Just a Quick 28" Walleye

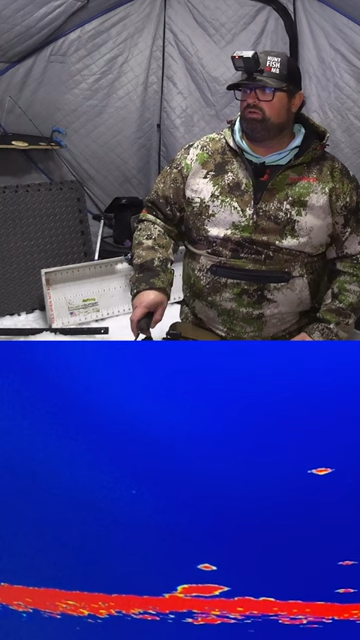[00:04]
here we go, coming up to it, nice, nice, nice fish, oh I slipped on my reel, nice fish,